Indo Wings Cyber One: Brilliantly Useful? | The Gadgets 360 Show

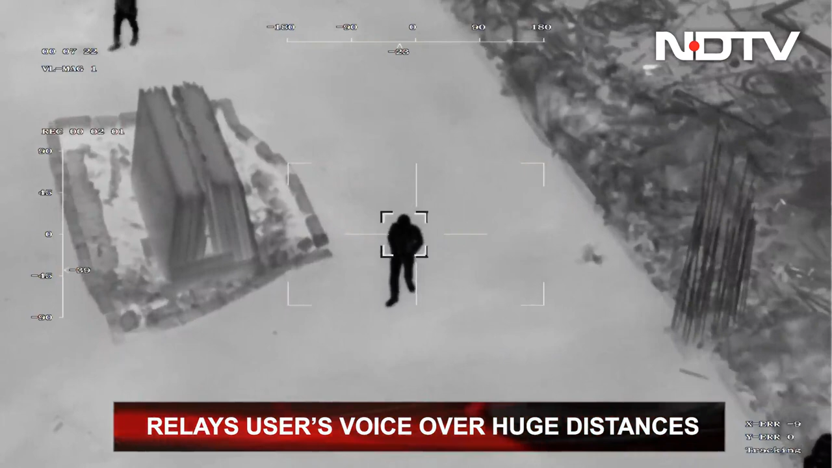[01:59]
And it also works with AI-based algorithms and optical sensors to follow a particular person of interest or a vehicle.